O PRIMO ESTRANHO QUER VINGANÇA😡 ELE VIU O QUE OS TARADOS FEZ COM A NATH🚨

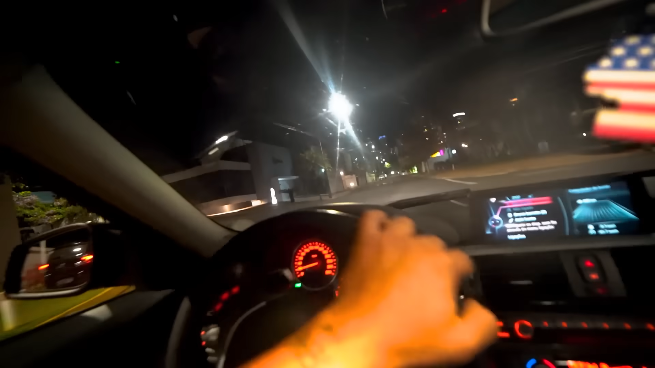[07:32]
Virou. Vou ver ele embaixo ali. Mano, filha de uma mãe, velho. Cadê ele? Não, ele lá embaixo, lá?
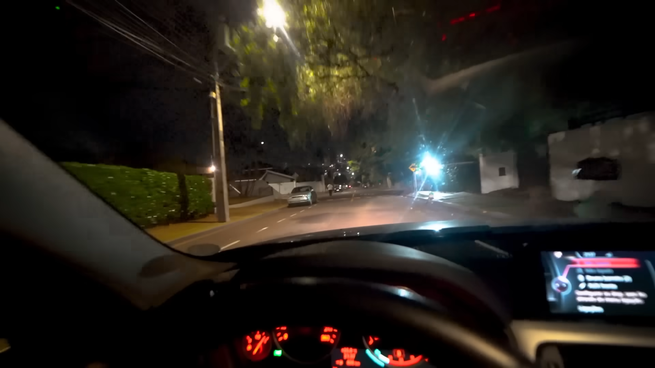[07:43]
Mano, não, deixa eu virar aqui. A XJ lá embaixo.
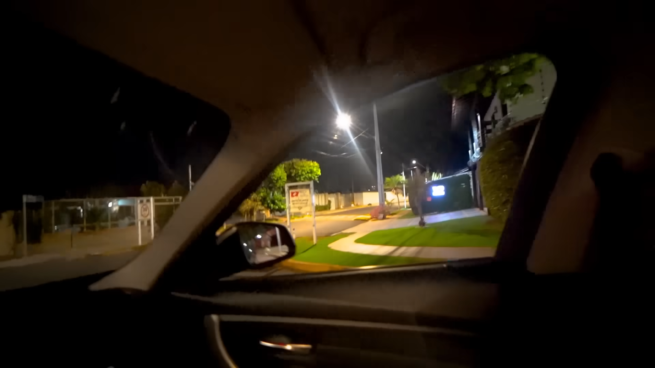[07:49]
Primo, filha da mãe. Mano, não tô entendendo pra onde que ele vai, mano.